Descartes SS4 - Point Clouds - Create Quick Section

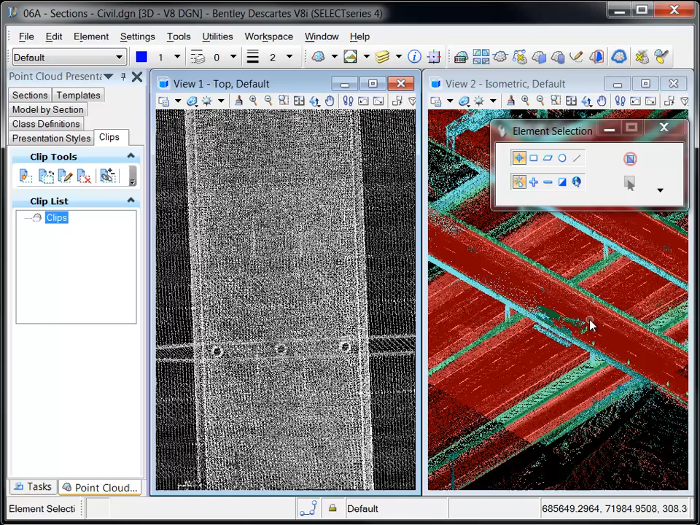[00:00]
Also new in Descartes Select Series 4 is the ability to create named sections which display a point cloud slice in a section view. A variety of tools are found in the Sections tab of the Point Cloud Presentation dialog. The Create Quick Section tool creates a section with minimum input as shown in this example. The Mode, Method, Name, and Target View are specified.
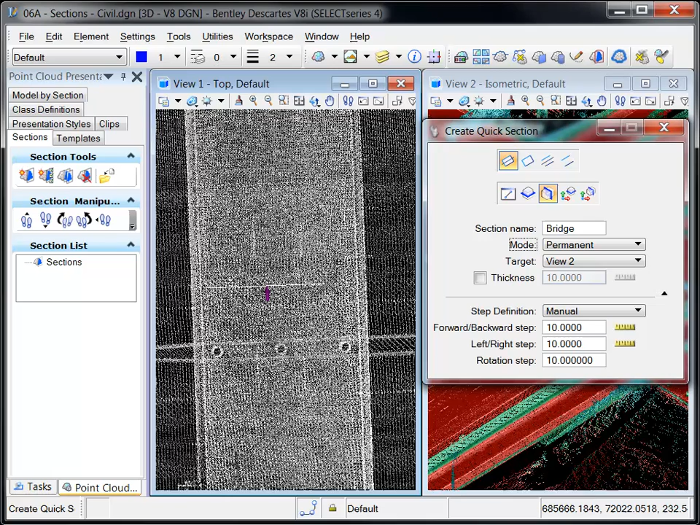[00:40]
The location, orientation, and thickness of section plane are defined graphically by strategically entering data points on the point cloud.
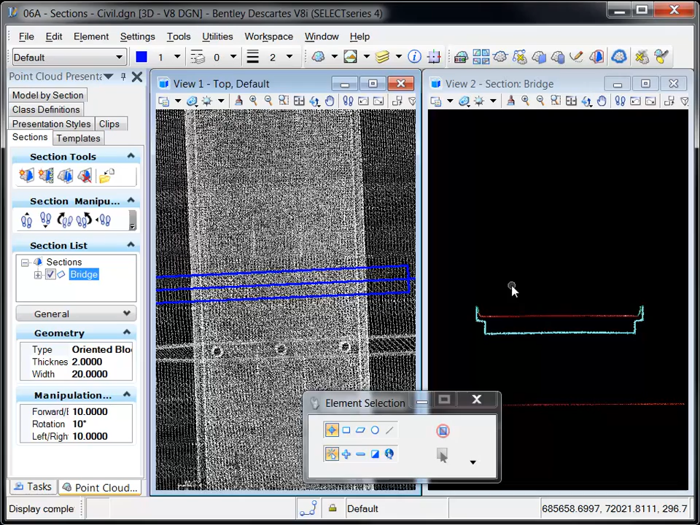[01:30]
The Manipulation pane allows you to define the distance to move the section forward, backward, left, or right. In this example, the section is being set forward and backward in 2m increments. Note how the section graphics as well as the section view are automatically updated to reflect the new position of the section plane.